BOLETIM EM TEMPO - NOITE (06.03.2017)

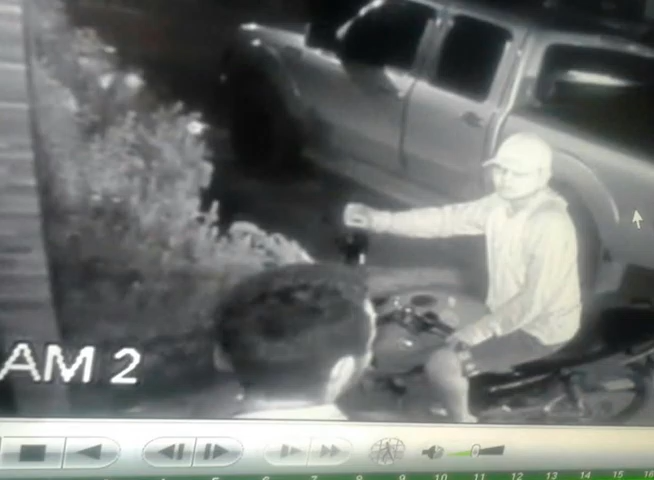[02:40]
joias e chaves de carros e motocicletas Segundo a polícia,
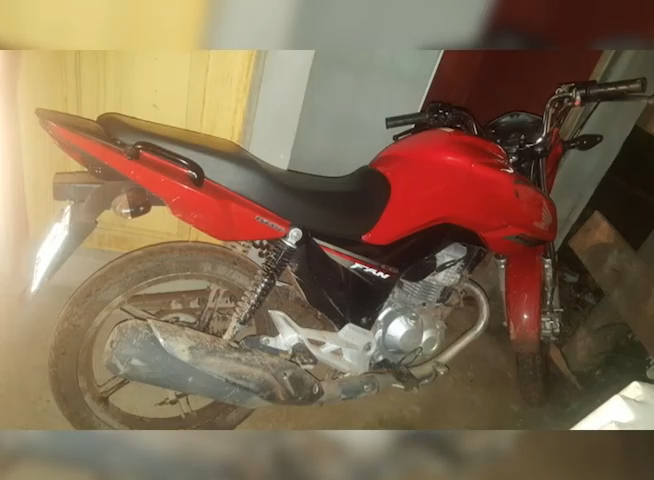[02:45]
os criminosos tocaram a campainha E quando foram atendidos,
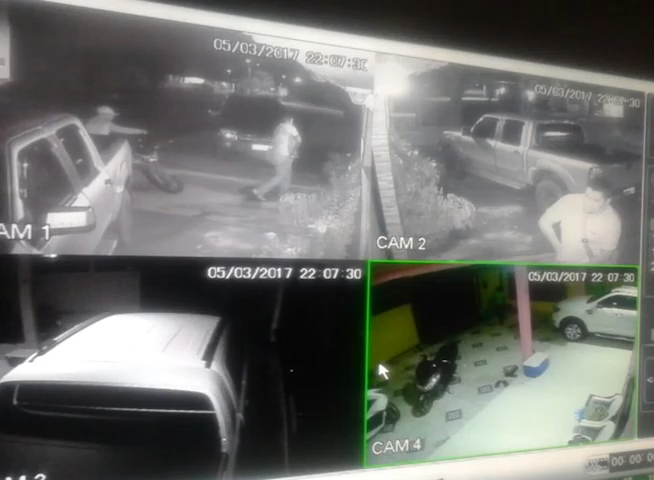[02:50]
acabaram rendendo a família As câmeras do circuito de segurança filmaram tudo E as imagens devem ajudar nas investigações Os seis bandidos conseguiram fugir Hoje a polícia localizou o carro usado pelo grupo que é roubado A polícia prendeu mais um envolvido no assalto a uma casa lotérica no Dom Pedro,